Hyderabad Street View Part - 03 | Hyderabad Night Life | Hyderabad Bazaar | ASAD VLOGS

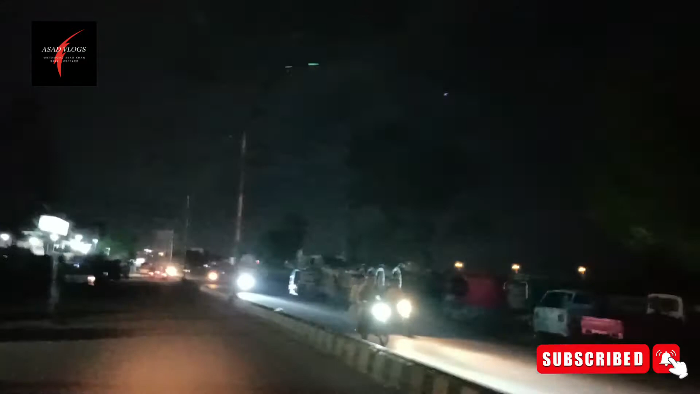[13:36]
یہ ہے کہ اس روڈ پر ماربل کا کاروبار بہت ہوتا ہے یعنی سنگ مرمر
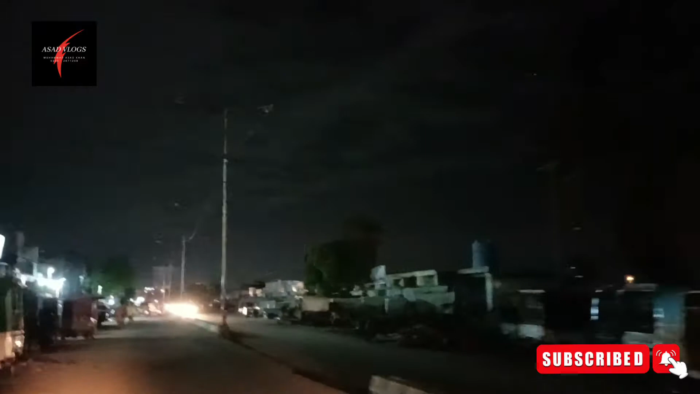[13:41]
کی دکانیں کارخانیں یہاں پر حیدرباد میں صرف اس جگہ ہوئی تھے صرف
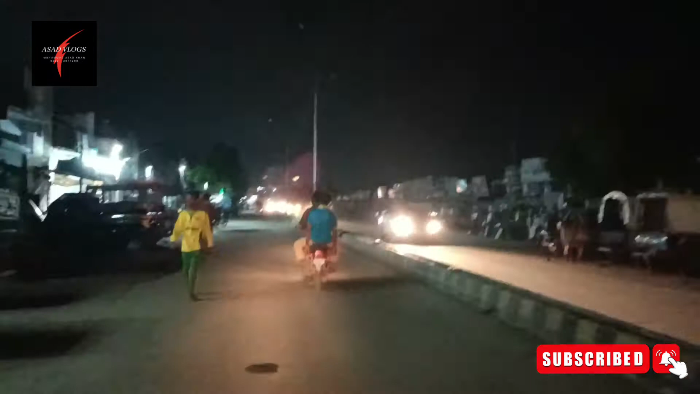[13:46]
اس جگہ پر ہوتا ہے یہ کاروبار سنگ مرمر کا یہ دونوں سائٹ
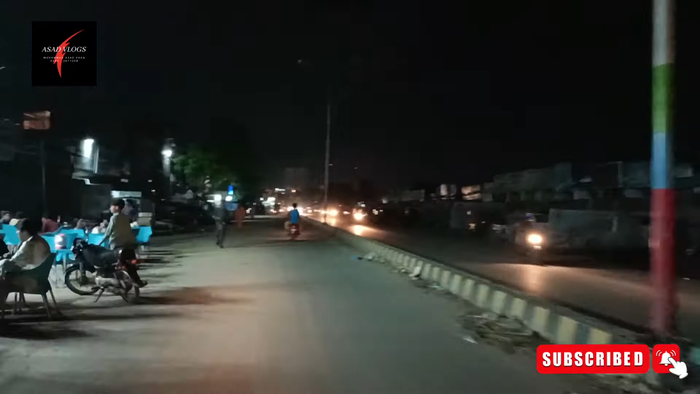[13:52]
پر آپ کو جو نظر آ رہے ہیں یہ سنگ مرمر کے یا ماربل کے بہت بڑے بڑے شروع میں اور یہاں پر جو ہے وہ
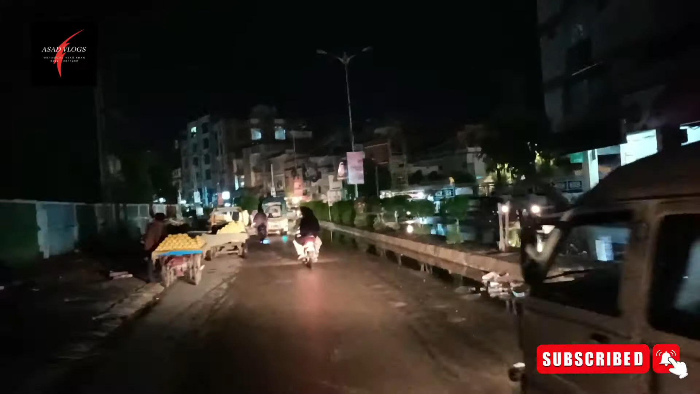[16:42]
رات کے تقریباً اس وقت دو بج رہے ہیں اور یہ آپ دیکھیں اس وقت بھی یہاں گیما گیمی یہ پارکس وغیرہ چھوٹے چھوٹے
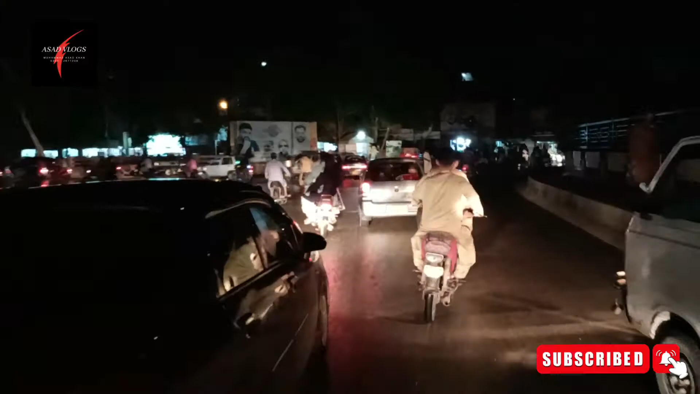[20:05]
اس چوک پہ ہیدر آباد انٹرمیڈیٹ اور سیکنڈری بورڈ قائم ہے بلکل سامنے یہ آپ کو نظر آ رہا ہے اس کے برابر میں ایک بہت بڑی امام بارگاہ ہے یہ دیکھیں یہ